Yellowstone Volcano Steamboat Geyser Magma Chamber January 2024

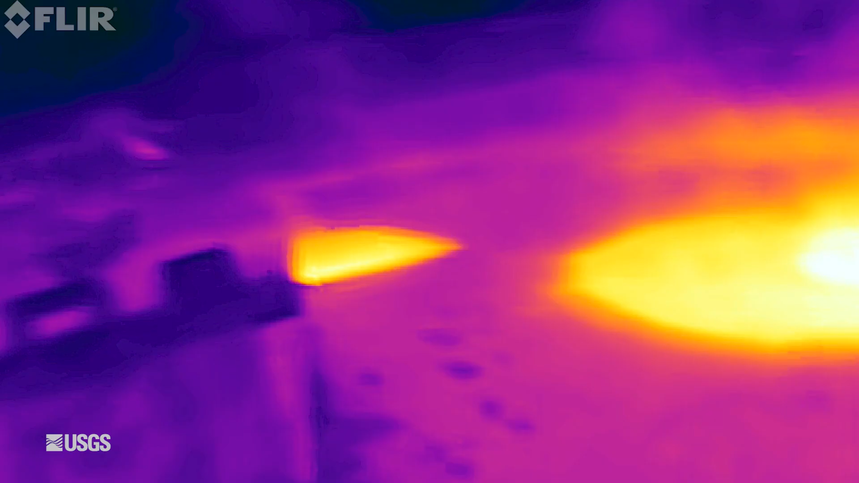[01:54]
And finally, there was some very interesting activity on Geyser Hill, also near Old Faithful.
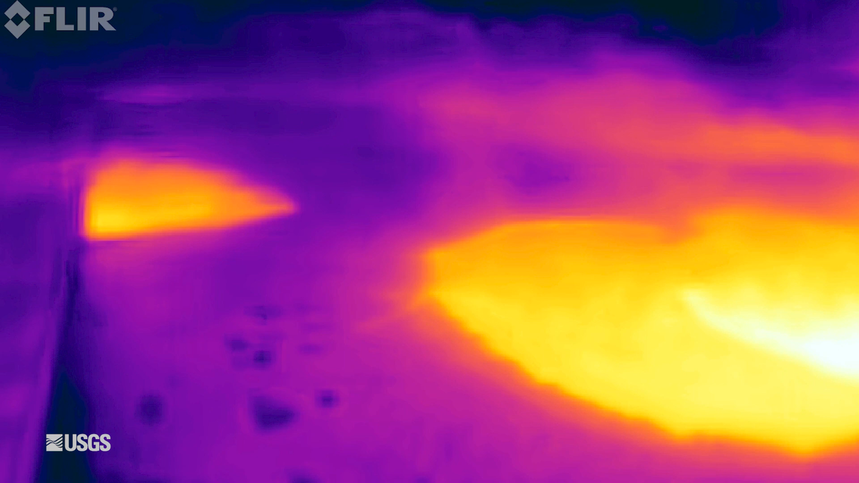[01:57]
In May, some older features that had gone dormant reactivated and some new features formed,
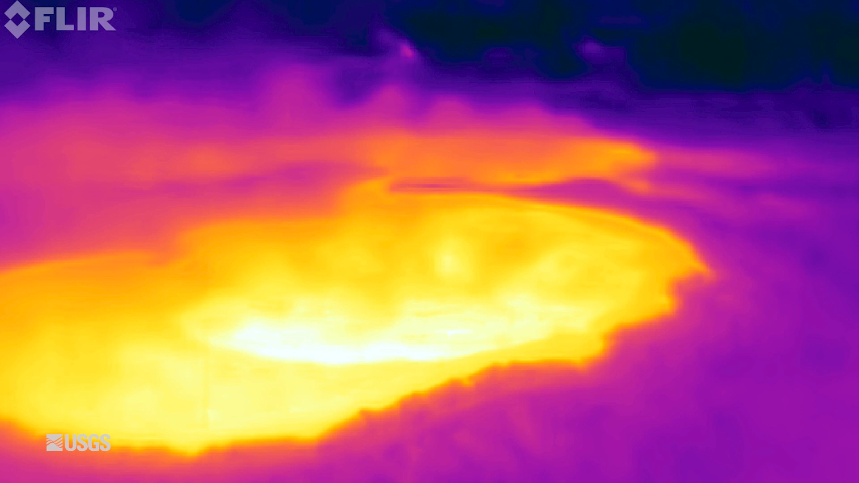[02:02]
splashing debris and hot water up onto the boardwalk.